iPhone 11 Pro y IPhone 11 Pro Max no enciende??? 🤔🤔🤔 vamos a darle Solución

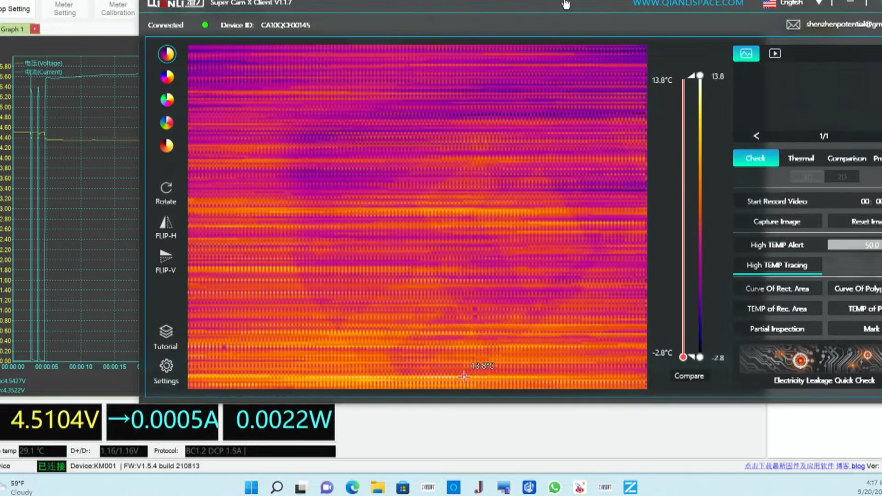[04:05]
On screen: scale top 13.8°C, scale bottom -2.8°C
Pero aquí tenemos el software. Y ahí tenemos la cámara térmica, ¿no? Podemos mirar nuestro teléfono en la parte de abajo. Y acá lo podemos hacer de diferente manera. Ah, no, más grande.
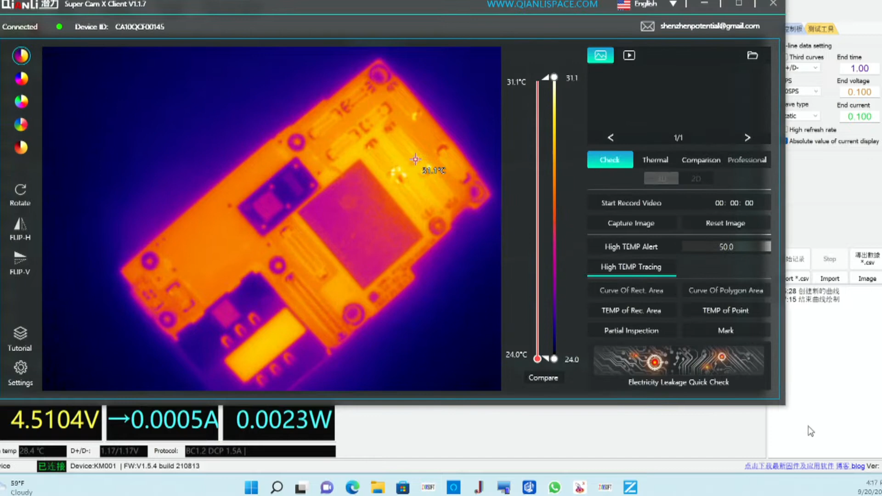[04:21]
On screen: scale top 31.1°C, scale bottom 24.0°C
¿No quieres hacer más grande? Bueno, vamos a hacerlo más. Por acá.
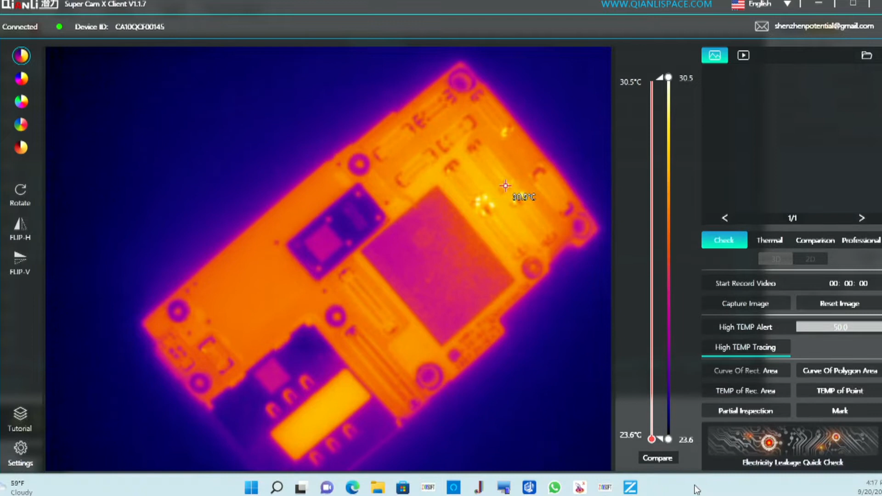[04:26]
On screen: scale top 30.5°C, scale bottom 23.6°C
Lo podemos hacer en Thermal y podemos hacerlo 3D. Miren.
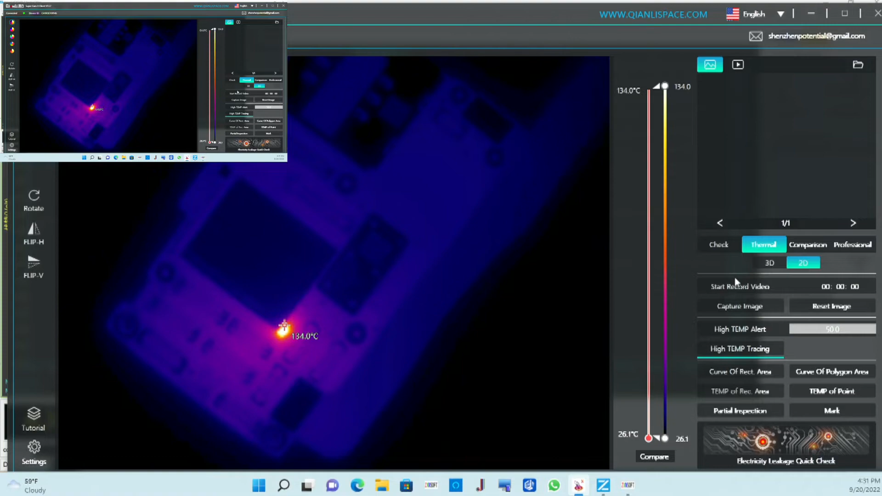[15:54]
On screen: scale top 134.0°C, scale bottom 26.1°C
Miren, sí, acá ponerle resina, esto ya lo puedo mirar de lejos, ¿no?